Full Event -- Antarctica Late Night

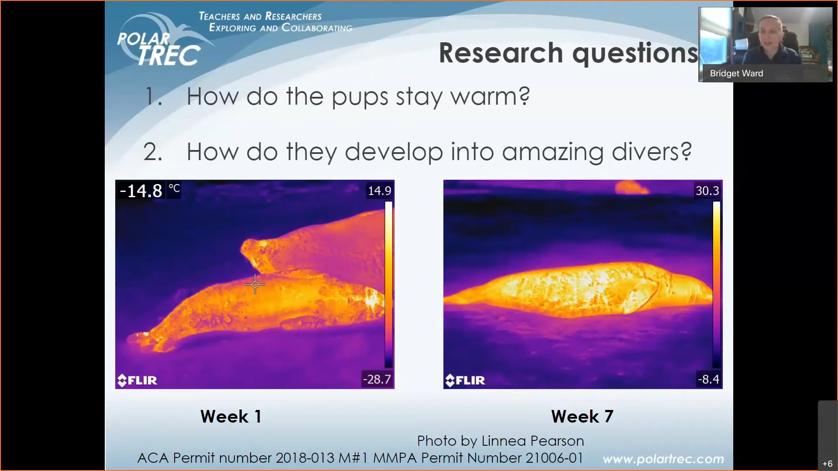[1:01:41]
On screen: spot -14.8°C
at week seven that pup is at all the way up to 30.3 degrees celsius so it does and you can see the heat is radiating off of it just notice the color change